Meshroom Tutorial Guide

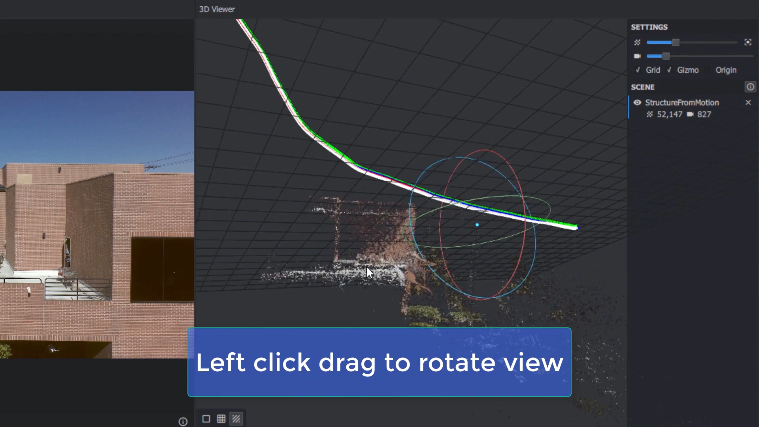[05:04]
and scroll the scroll wheel to zoom.
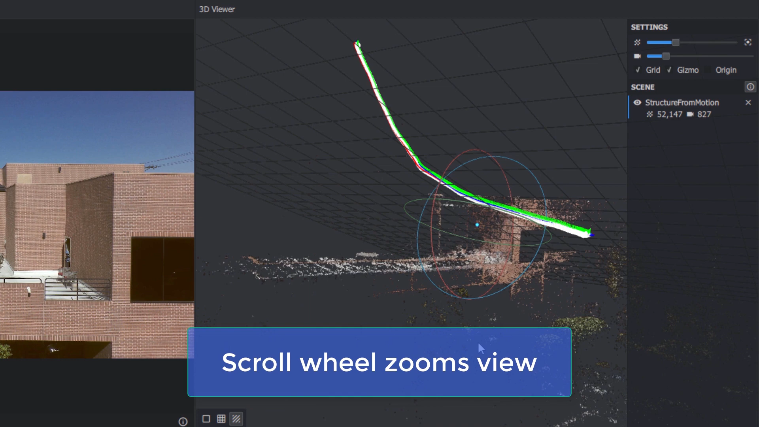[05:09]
To change the center pivot of the scene, double click a feature. The scene will now rotate and zoom around that point.
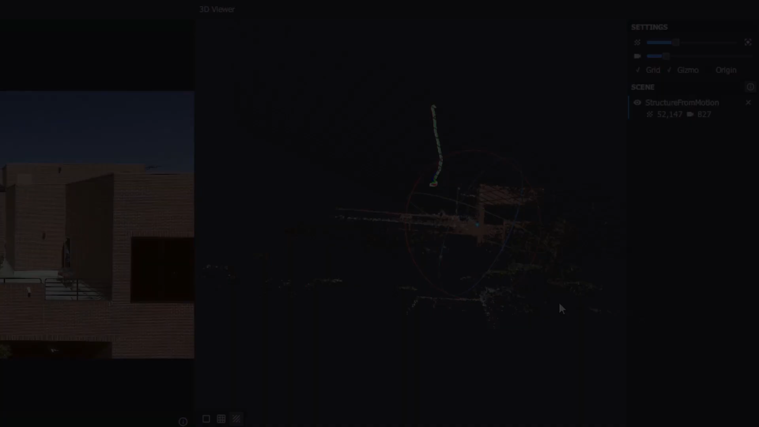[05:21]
And if you get a little lost, right click in the viewer and choose Fit All to fit the entire scene in the viewer, although for a large outdoor scene like ours, that's not all that helpful.
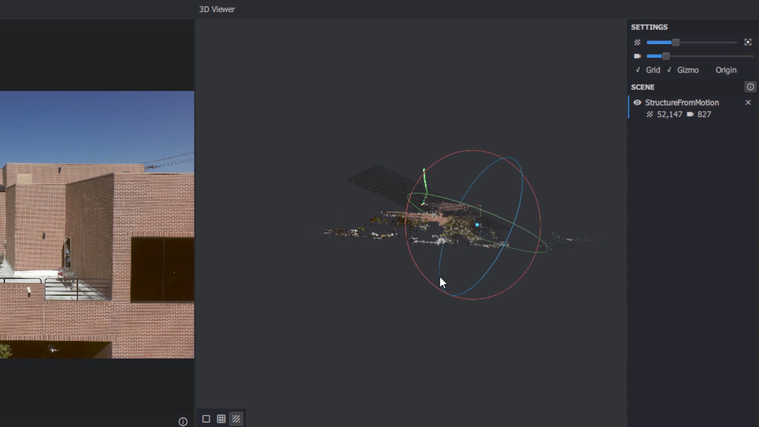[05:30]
Or, right click and choose Reset View, which takes you back to the default location. Now, your default view may be upside down, so be prepared to rotate.
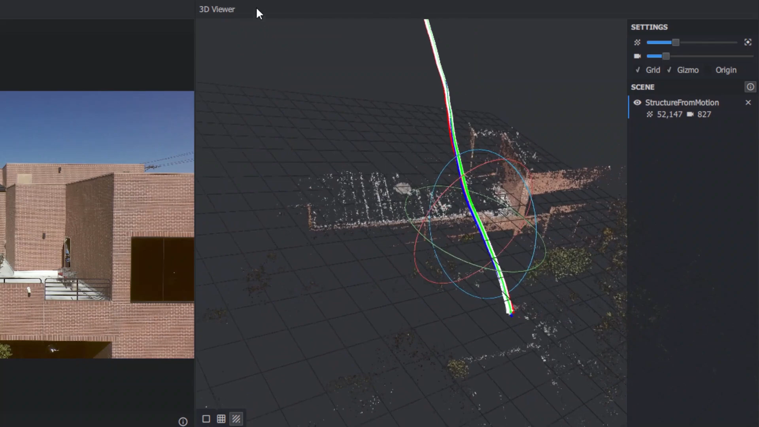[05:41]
Drag the Point Size slider to adjust the scale of the individual points in the point cloud. Scaling them up until they almost overlap may help give you a better sense of the features in the scene. Then, drag the Camera Scale so that the camera icons are a reasonable size relative to the scene.
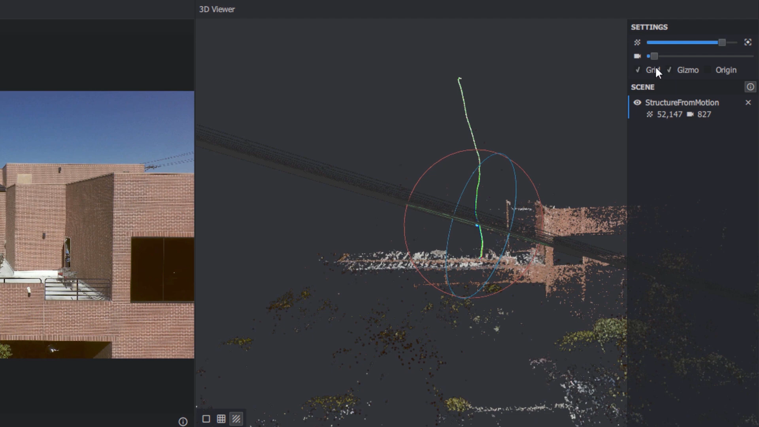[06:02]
If all went well, you should be able to make out features of your scene in the point cloud.
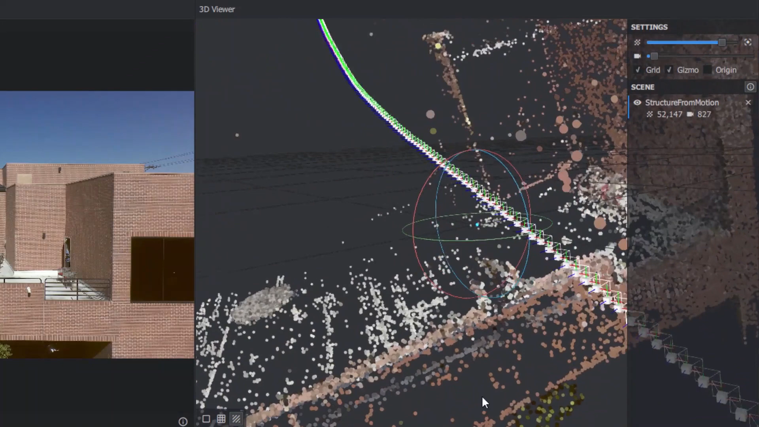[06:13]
As we cover in our camera tracking fundamentals, your camera needs to have been physically trucking or dollying around the scene. Tripod rotations aren't enough to create the parallax required for a 3D solve.
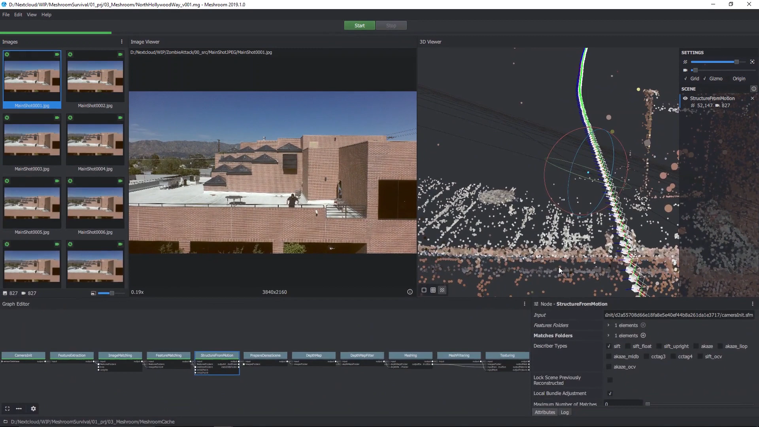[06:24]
Okay, well if all you wanted was a solved camera, you're done right here. To export the tracked camera, right click in the node graph editor and start typing Export.
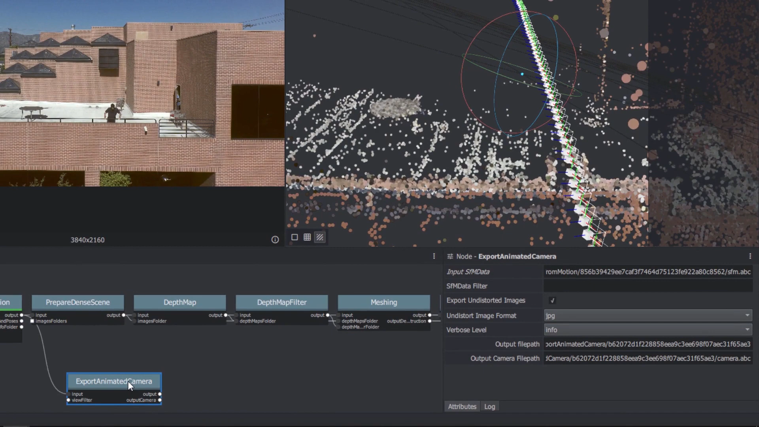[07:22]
Right click the Export Animated Camera node and choose Compute.
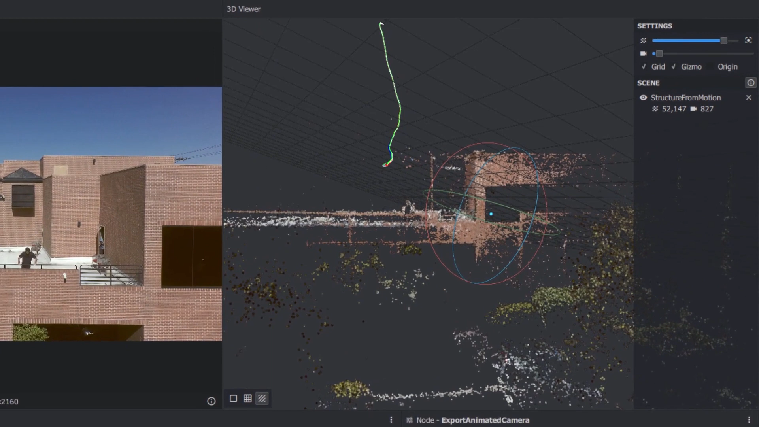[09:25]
The little cloud of dots Meshroom made is nice, but it's not actual geometry. For that, Meshroom does some clever optical flow map.
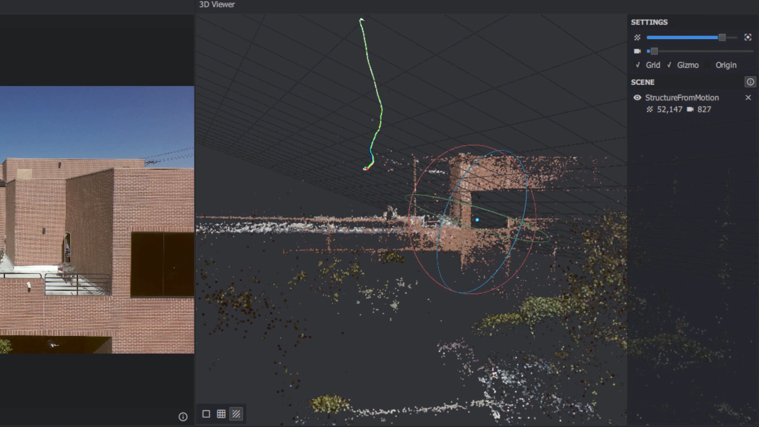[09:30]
It creates depth mats for each image and combines that with the structure for motion data to create a best estimate of how the surface of the scene should look.